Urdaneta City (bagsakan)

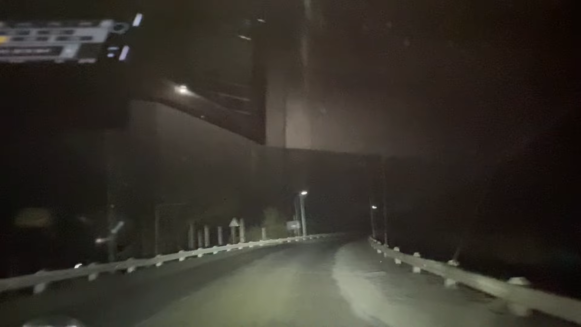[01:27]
Oh, ito yung boundary. Santa Maria, Asinggan, Pangasinan.
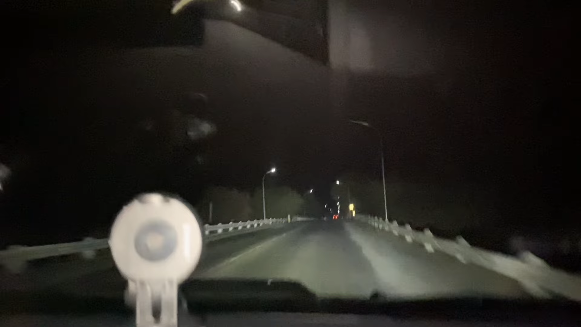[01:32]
Mga banga itong tulay na to, mayroon mga ganda ito. Ito yung boundary ng Santa Maria at Asinggan, Pangasinan. Anong pangalan itong tulay na to?
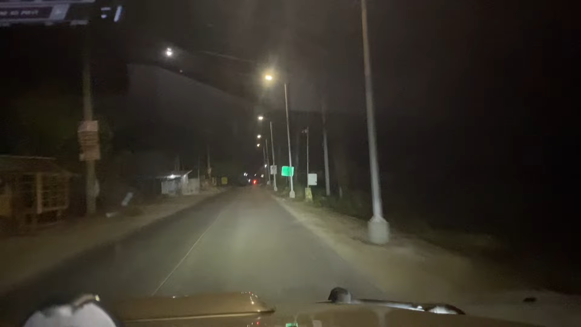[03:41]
Actually, Ordaneta na to eh, kaya lang madilim eh, ayan o. Oh. Ordaneta, Diplex. Basta isa na sa mga kwan ng Ordaneta to, lugar na kalsada to rin. Eh. May mga igaw na sila. So, pambagsakan na. Sir. Oo, oh, dito na kami nagpark o, oh. Kaya dyan na kami nagpark.